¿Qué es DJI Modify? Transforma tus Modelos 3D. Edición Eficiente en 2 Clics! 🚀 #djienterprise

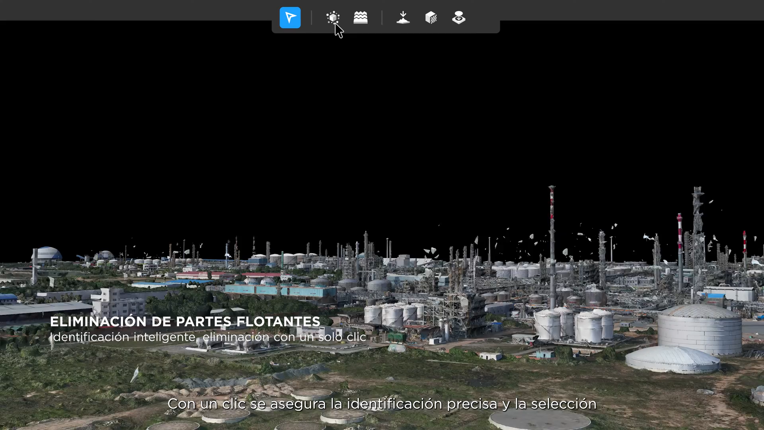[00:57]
one-click ensures accurate identification and automatic selection across dozens of square kilometers.
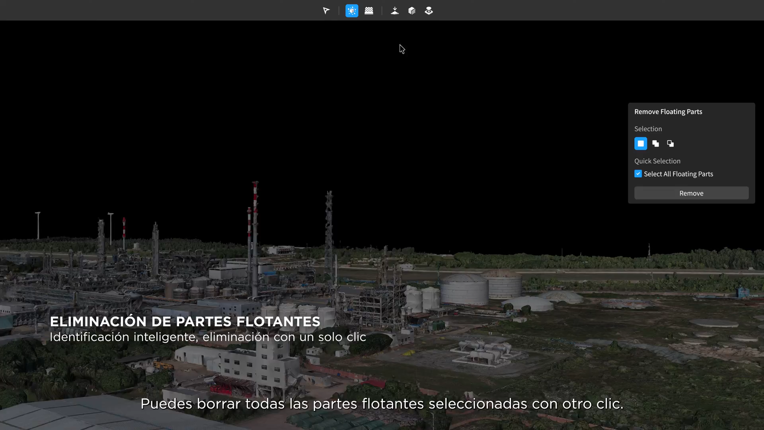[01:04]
You can delete all of the selected floating parts with another click.
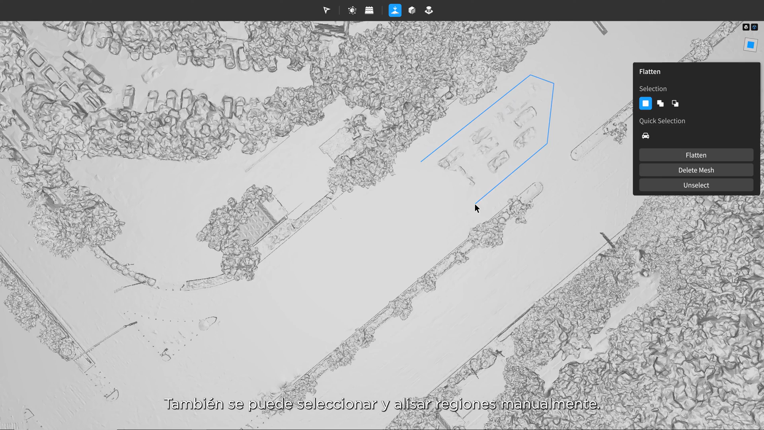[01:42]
After the cars have been flattened into the surface texture,